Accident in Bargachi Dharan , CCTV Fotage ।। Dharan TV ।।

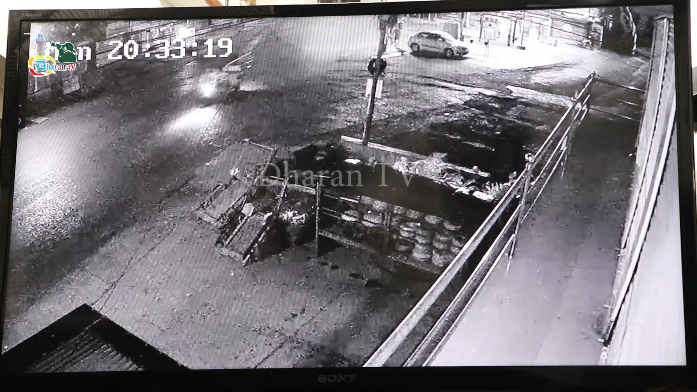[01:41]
उतै गएर क्या फेरि मारि पनि उतै कस्तो बजार रहेछ टाउको बजार रहेछ झुक्यो क्या अगाडि जाउँ कि पछाडि जाउँ भयो मलाई त आनन्द यो निकाल्न सक्नु
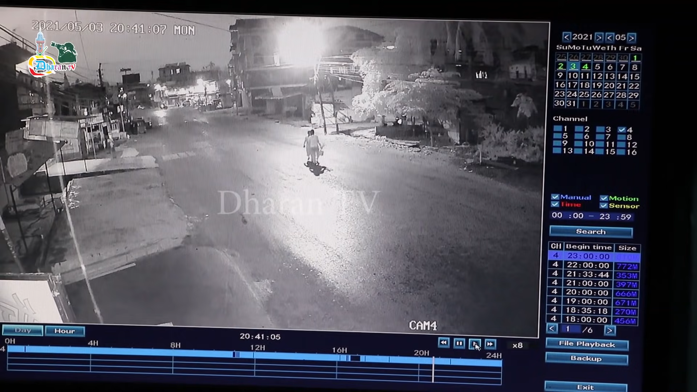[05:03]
यो गाडी लान्छ यो स्याम्चो बढाएर यता गएर हान्दिसक्यो मान्छेलाई देख्यो है गाडी रोक्यो तर जुम भिज न